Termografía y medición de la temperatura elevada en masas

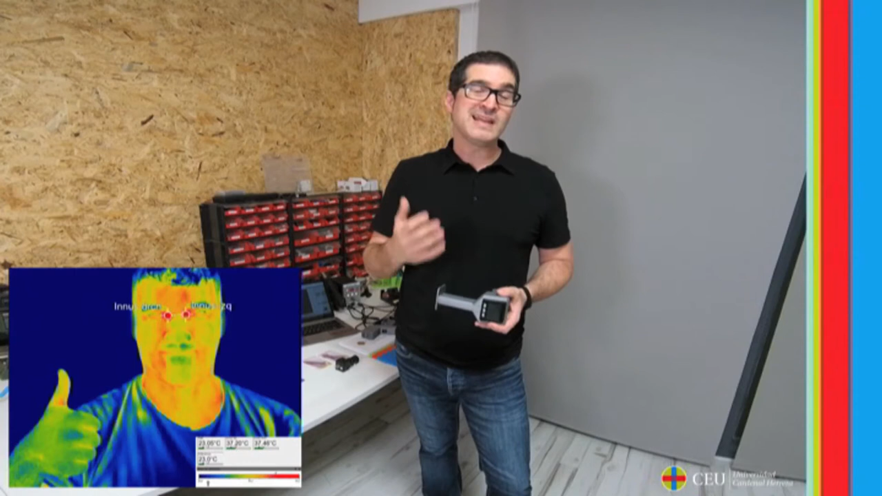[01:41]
Según diversos estudios, la medición en el canto interno del ojo es la que más se aproxima, por lo que debemos centrar nuestra medición justo en ese punto. Y cuidado, no todas las cámaras valen.